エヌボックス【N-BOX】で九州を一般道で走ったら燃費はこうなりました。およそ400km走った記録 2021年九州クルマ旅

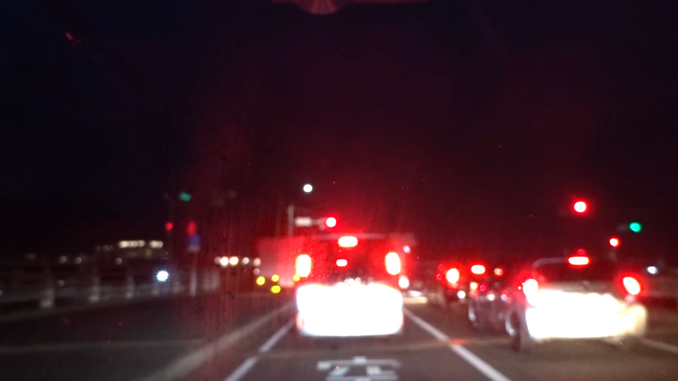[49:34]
時刻は8時3分になりました今北九州市小倉南区というところを走っております下